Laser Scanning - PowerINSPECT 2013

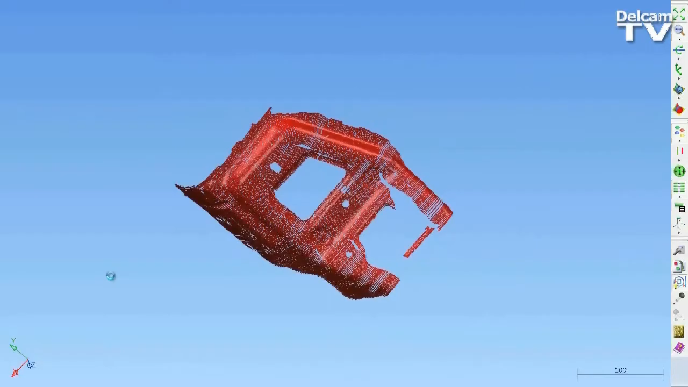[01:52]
The selected Point Cloud labels are recreated for the new part,